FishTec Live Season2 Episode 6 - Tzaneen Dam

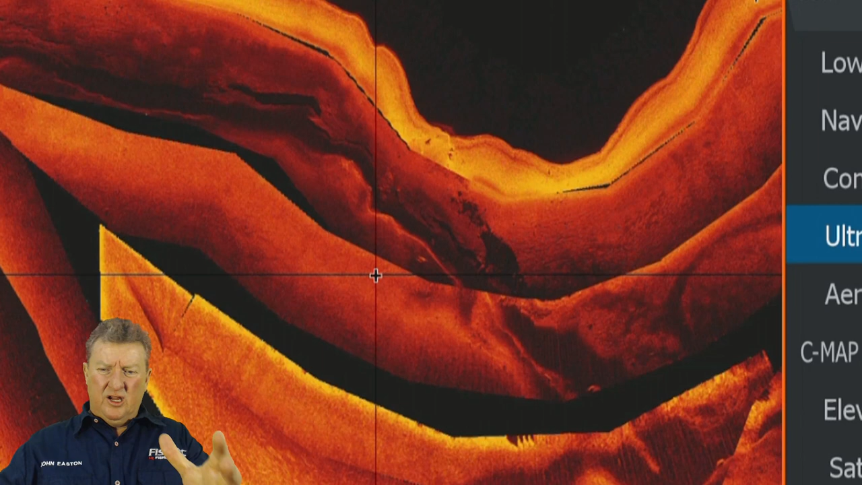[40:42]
The amount of brain power that goes into trying to interpret what you're seeing on your chart, on your 360 view, would be very, very difficult. But with high definition charts,
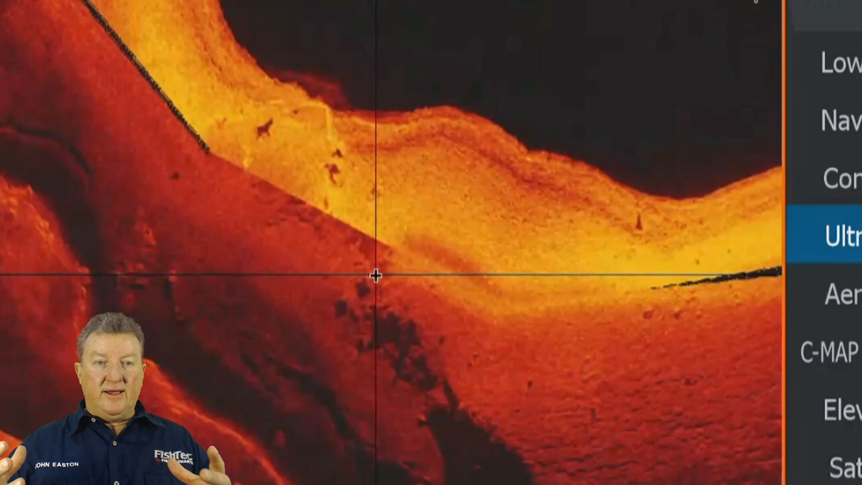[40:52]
the high definition charts, number one, tells you what direction to go, where to take your Hummingbird, whatever you use, your 360, whatever, takes you to that area. What I like about the 360 is when you arrive at the right location, the 360 is totally, this is the Hummingbird 360, is totally, totally independent of GPS.
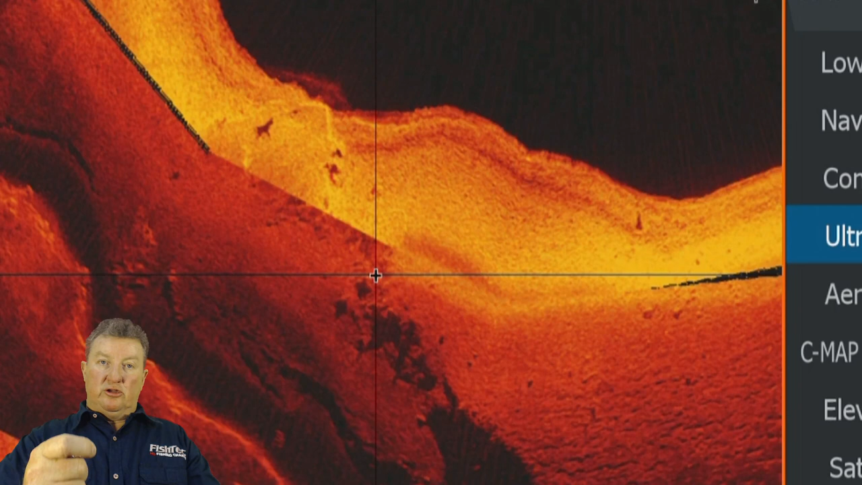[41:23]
Guys, I don't know about you, but I'm having a problem with GPS lately. Driving along in a straight line slowly, and my track is all over the place, my EPE is fluctuating all over the place, and I thought maybe it's a unit, then I put another unit, and it's all doing the same thing.